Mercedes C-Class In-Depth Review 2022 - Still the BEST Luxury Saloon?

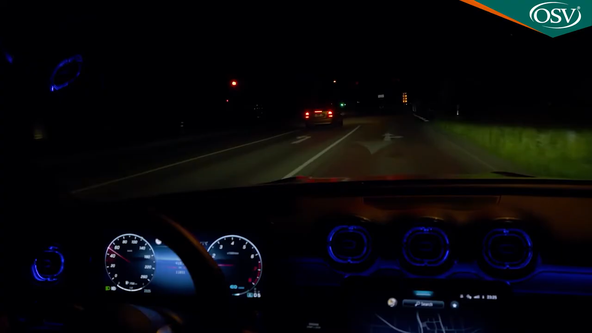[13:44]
It's very clever. It projects guidelines, symbols and animations onto the road in front of you as you drive.